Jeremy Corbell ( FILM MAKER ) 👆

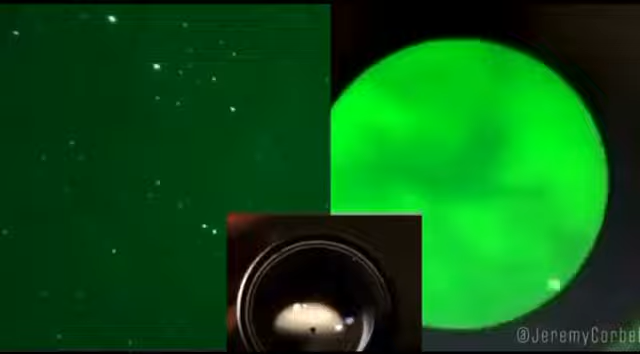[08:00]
These are some lights in the sky that a Navy observer filmed with an accidentally out of focus night vision binocular and a phone.
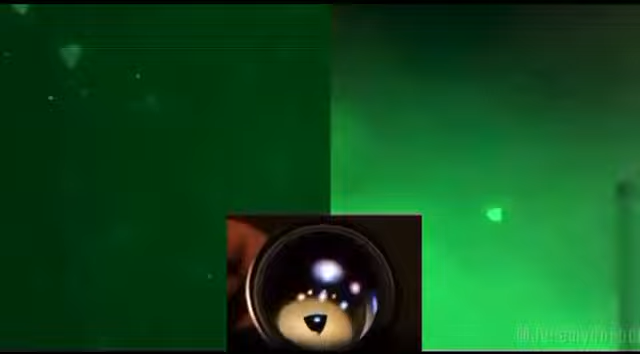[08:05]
Initially they were unidentified. Maybe they still are.
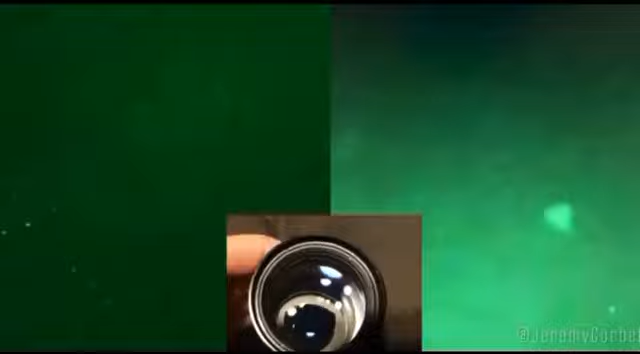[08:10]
Maybe some were Chinese drones at 700 feet. Maybe someone misidentified planes heading for Los Angeles. But one thing is pretty clear. They were not pyramids.